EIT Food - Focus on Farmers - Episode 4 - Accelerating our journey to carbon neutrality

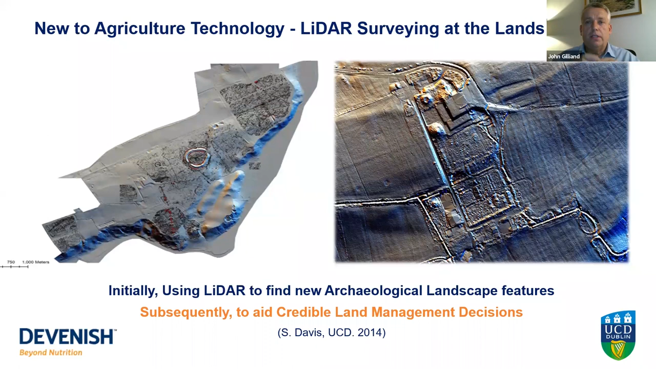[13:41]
around this the enlargement around the house and some of the fields on either side of the house and you can see every ditch every wall every hollow you can see it and it's an extraordinary piece of technology it helped us with our archaeology but boys did help us also with measuring our carbon and our overland flow we also benchmarked our soils and we inherited a